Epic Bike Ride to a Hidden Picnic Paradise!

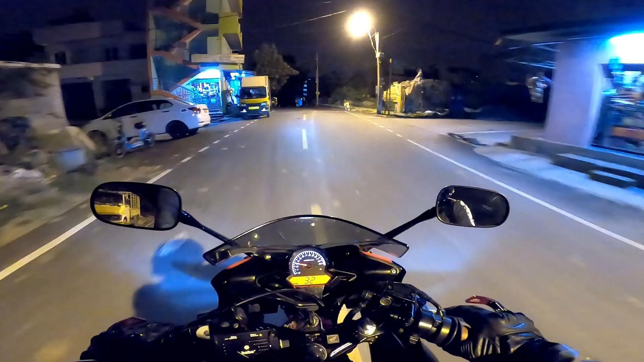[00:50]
आज है 15 अगस्त, इंडिपेंडेंस डे. हमारे लिए है 74th इंडिपेंडेंस डे. तो आज मैं निकला हूँ, जैसे कि आप टाइटल पर के बता ही सकते हो, आज मैं निकला हूँ फ्रीडम राइड पे. तो मैं एक ग्रुप के साथ जा रहा हूँ, उस ग्रुप का नाम है RPM राइडर्स. तो अभी फ़िलहाल
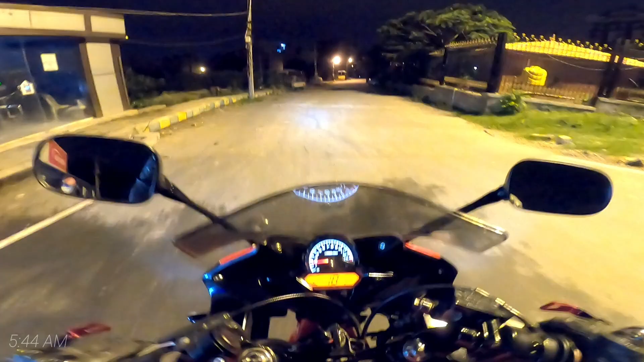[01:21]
5:44 बज रहे हैं, तो आप बाहर का मौसम देख ही सकते हैं, बहुत ही अच्छा है और अंधेरा है पूरा अभी.
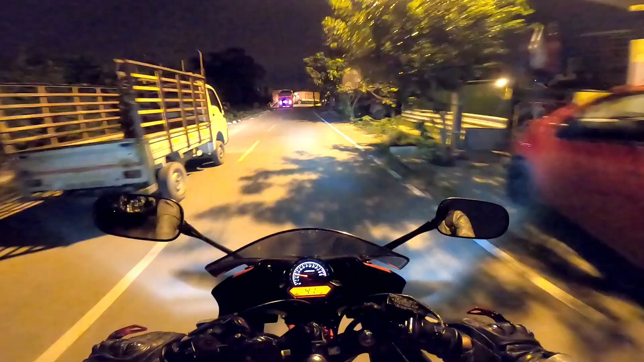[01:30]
तो अभी मैं जा रहा हूँ अपने भैया के घर,
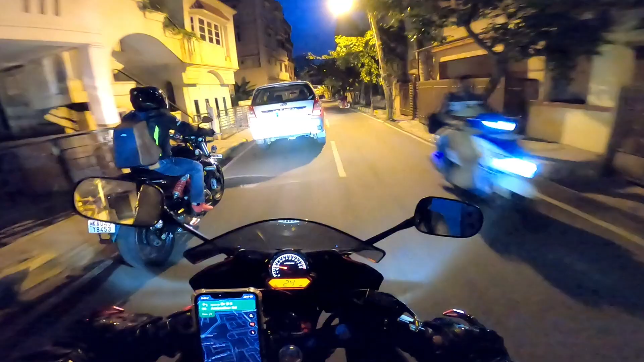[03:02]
तो इस वीडियो के साथ अंत तक बने रहिए और हम चल के देखते हैं कि क्या ये वाकई में एक अच्छा स्पॉट है या नहीं. तो इस वक्त मैं राइड कर रहा हूँ अपने होंडा CBR 150R में और मेरे भैया है आगे, जैसे आप देख सकते हो, बेनेली TNT 300.